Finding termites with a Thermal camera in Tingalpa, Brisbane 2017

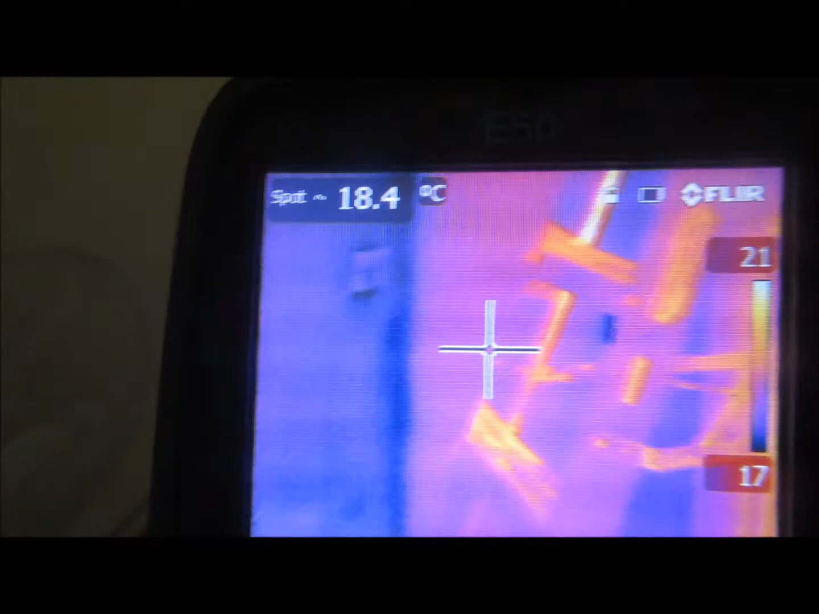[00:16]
On screen: spot 18.4°C
a commercial property in Tingalpa today, and just showing, highlighting the benefits of thermal imaging.
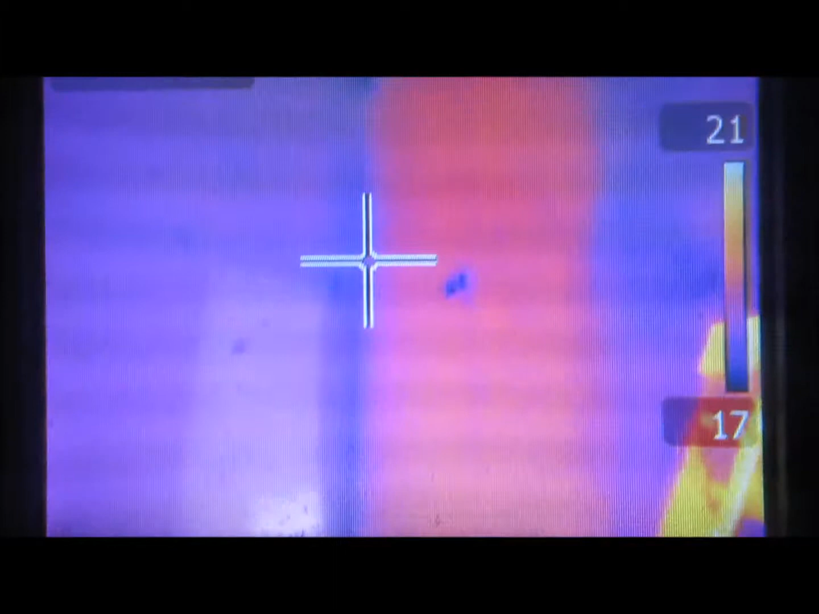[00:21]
You can see here the distinct change in temperature as you get up to the wall,
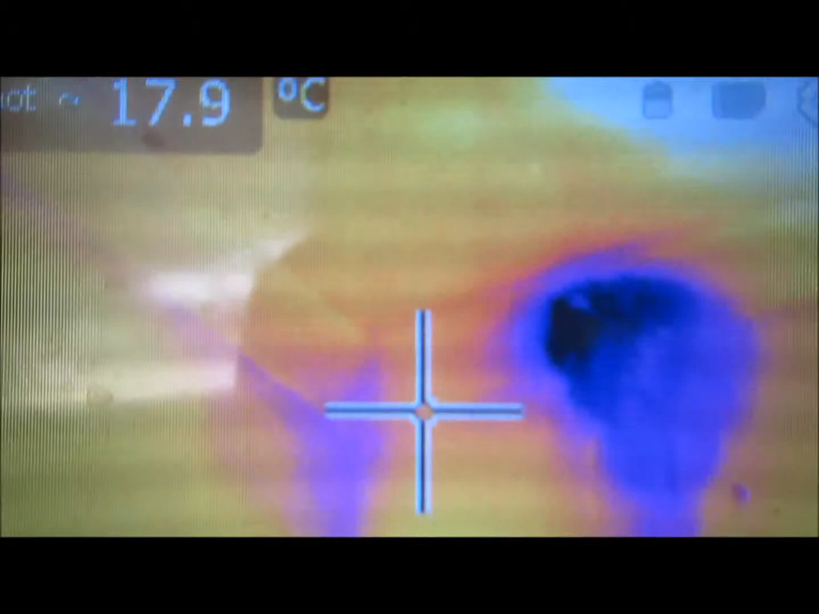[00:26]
On screen: spot 17.9°C
the top of the wall there on the ceiling, and you can see there's clearly termite workings there.
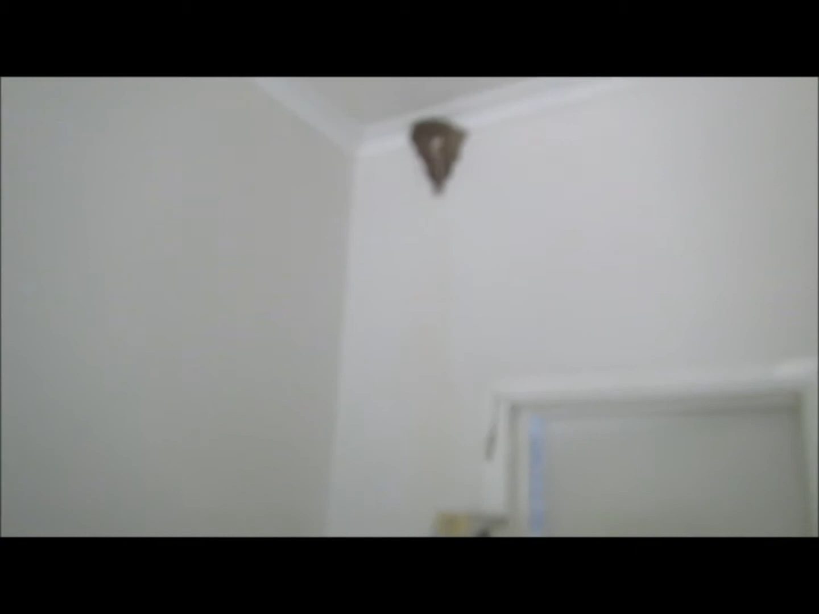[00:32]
Now we've applied a controlling agent to those termite workings already. And so that's the obvious one, that the thermal, yeah, I mean, it's going to pick that up.
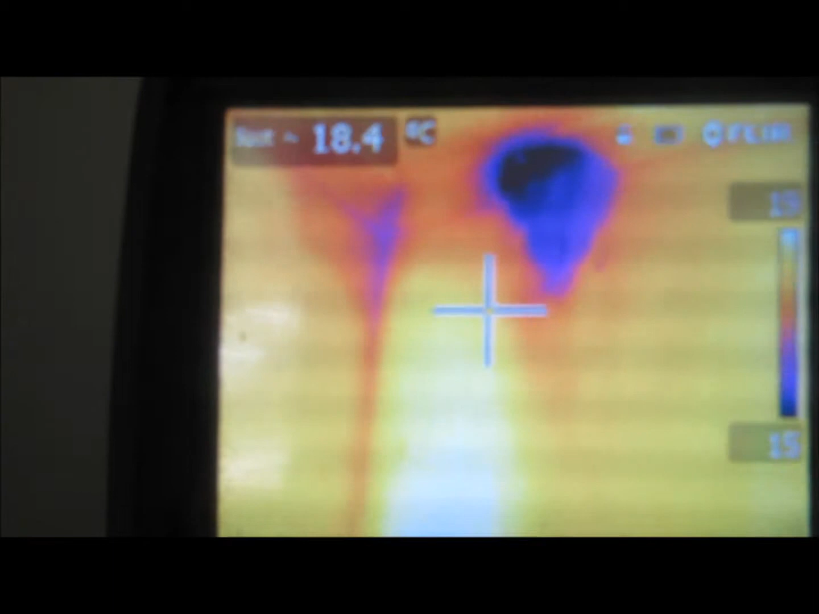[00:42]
On screen: spot 18.4°C
But if we just go out here, not so obvious here.
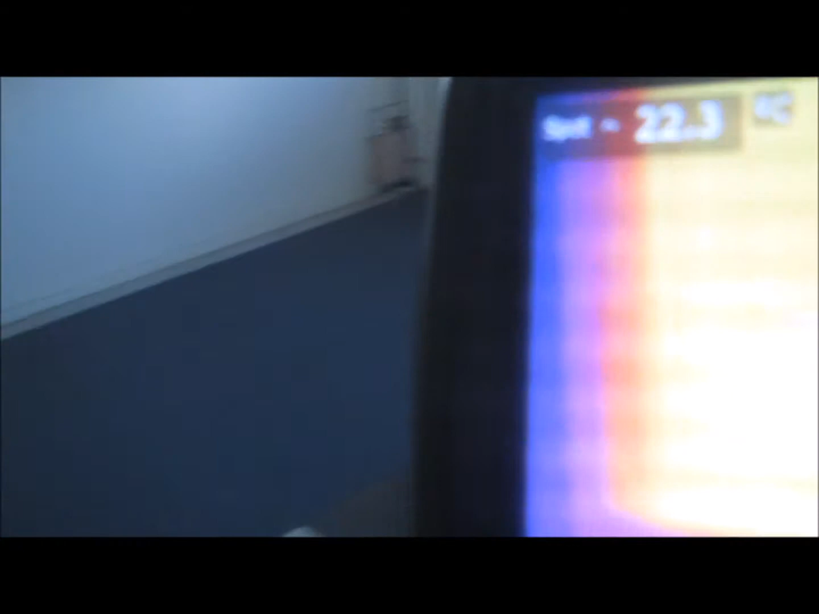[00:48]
Yeah, you can see some termite workings in the corner there on the wall.
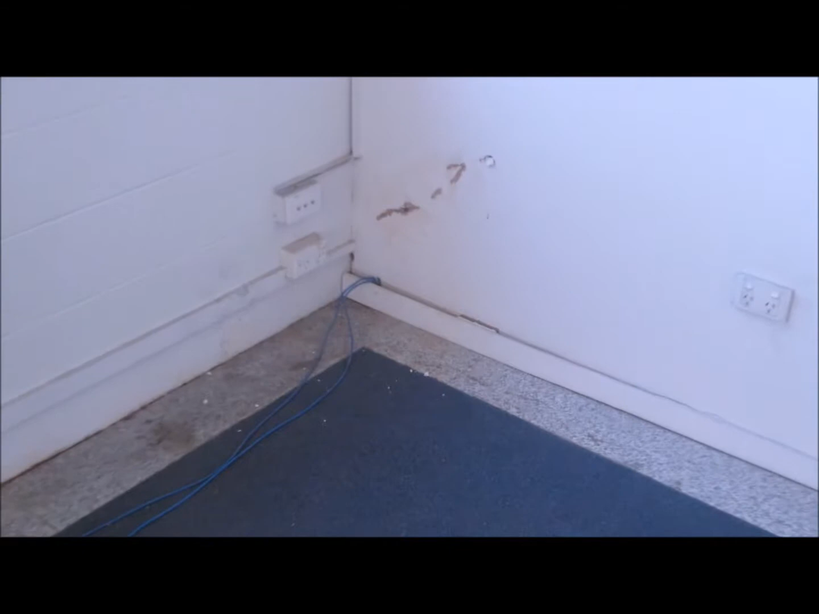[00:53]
But using the thermal, if you go up and follow that,
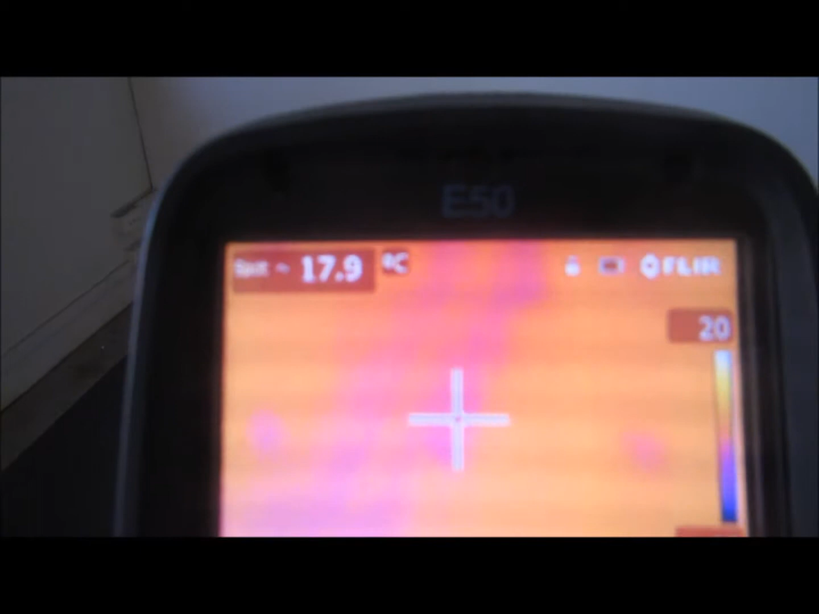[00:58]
On screen: spot 17.9°C
you can almost see like a little termite highway there going up the inside of the wall, following that up, heading all the way up to the top here.
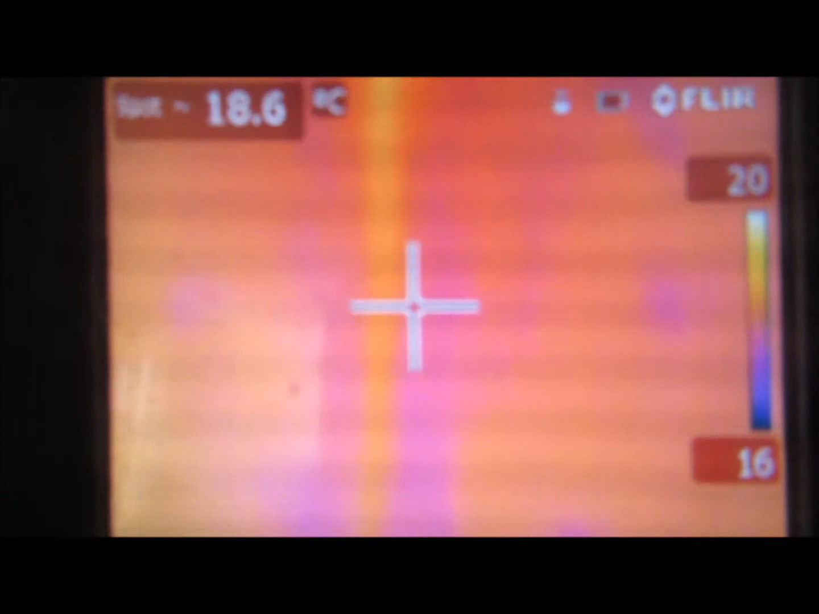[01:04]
On screen: spot 18.6°C
It gets the thermal image gets hotter and brighter, and there's a termite nest there.
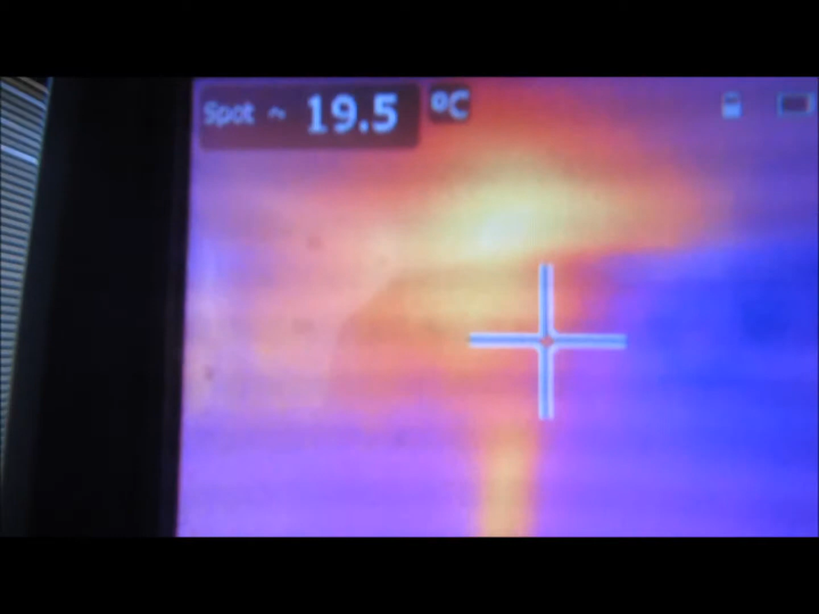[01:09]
On screen: spot 19.5°C
So we're going to treat that with a controlling agent.